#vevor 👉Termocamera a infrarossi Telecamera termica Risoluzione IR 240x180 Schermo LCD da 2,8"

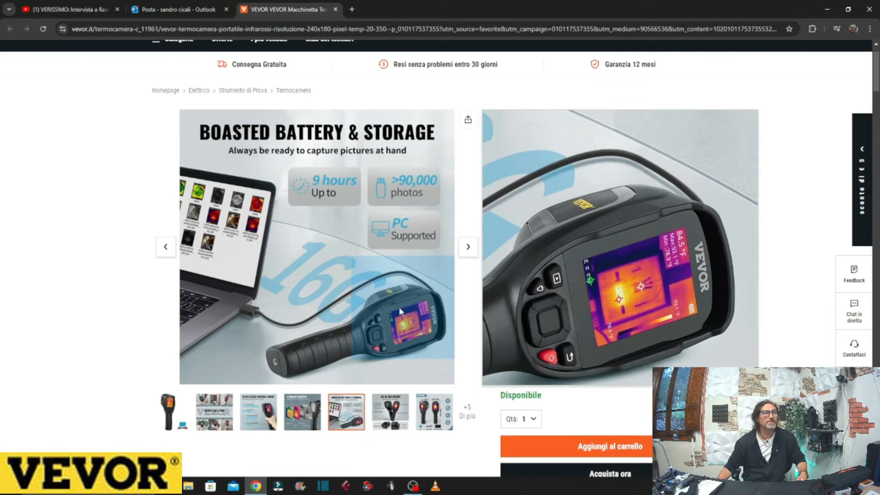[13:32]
scaricare le nostre foto direttamente sul pc senza bisogno di dover
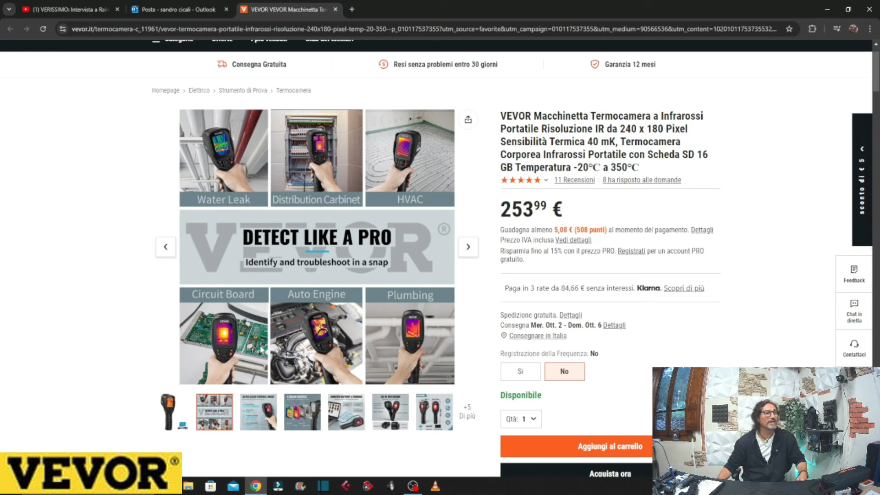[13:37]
togliere la scheda ed andare poi ad avere per forza
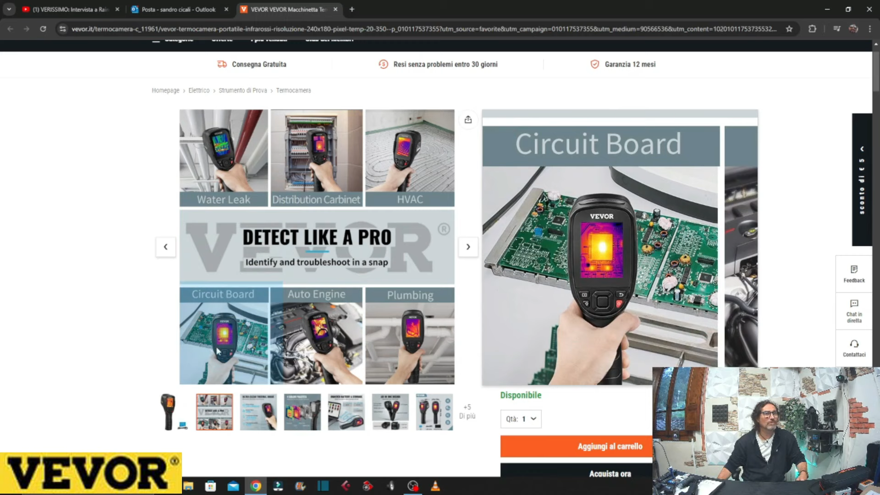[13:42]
un lettore di schede possiamo tranquillamente collegare la pistola la nostra pistola
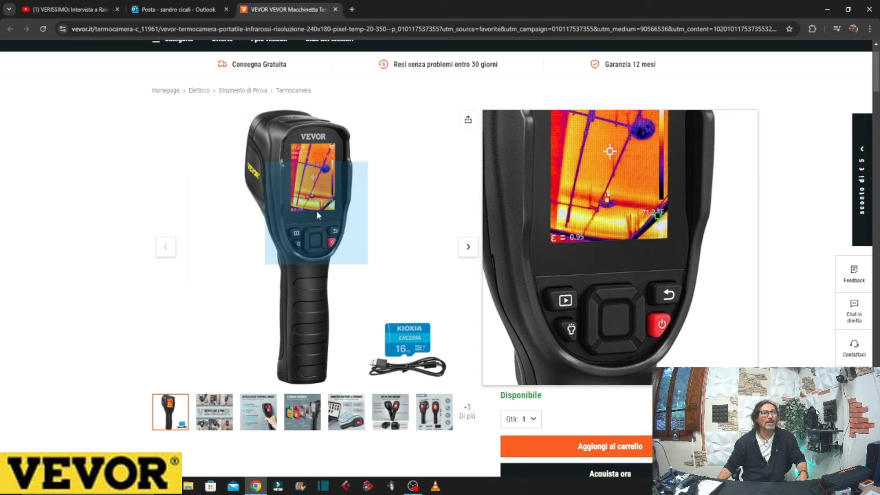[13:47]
termica direttamente al pc con un cavetto e andare a